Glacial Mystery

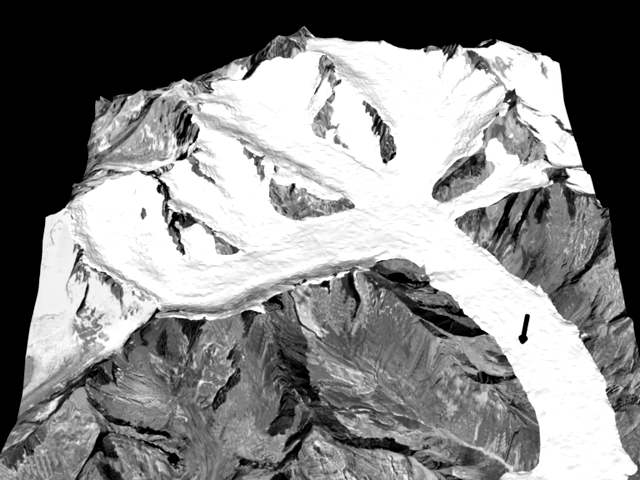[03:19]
Starting from the place where the skeletons of the mountaineers were found, the trajectories within the ice can be calculated until the last location of the group in 1926.
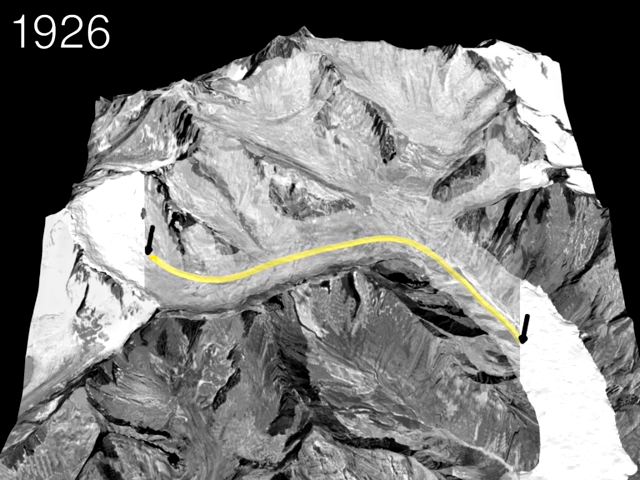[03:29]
Here, one can see a vertical and horizontal view of the reconstructed path followed by the bodies in the ice between the bedrock and the surface.